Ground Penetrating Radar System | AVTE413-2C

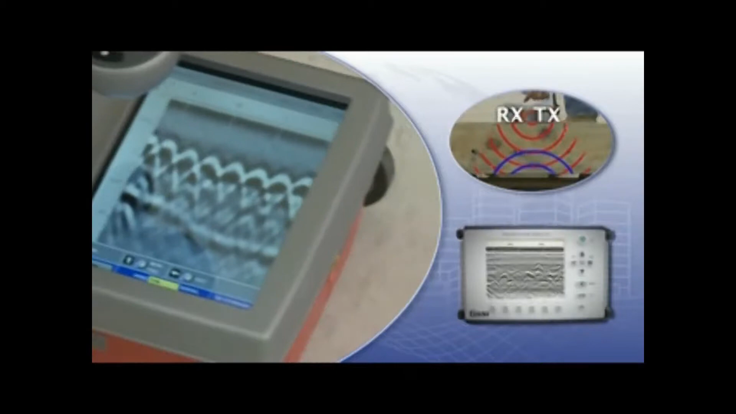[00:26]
GPR stands for Ground Penetrating Radar.
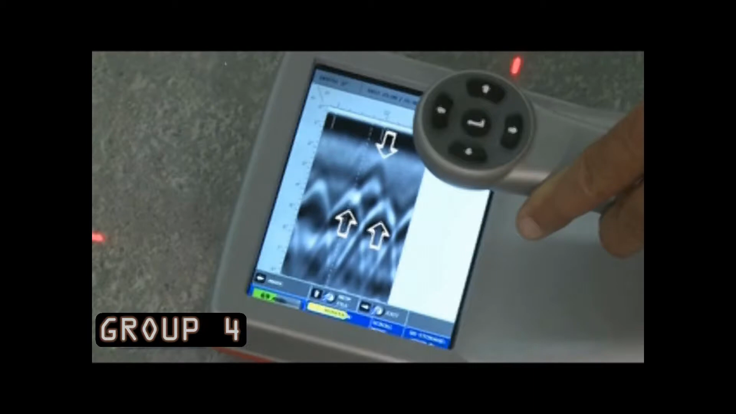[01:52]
As you collect the data node, the hyperbolas are upside-down U-shapes when targets are crossed at 90 degrees, and when you back the antenna up a cursor would appear on your screen.
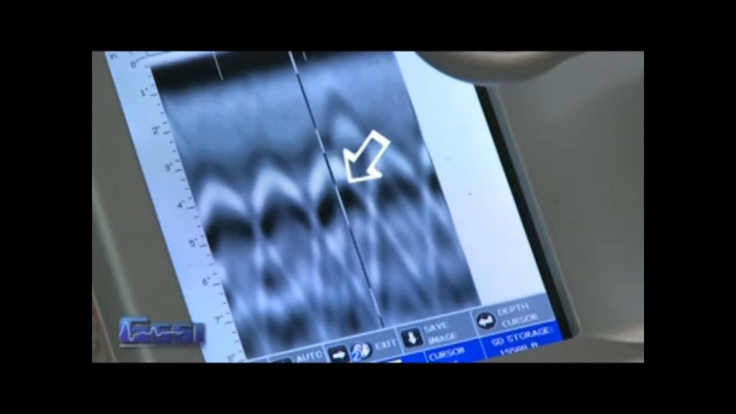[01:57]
By bisecting the hyperbola with the cursor, this would mark the horizontal location of the target.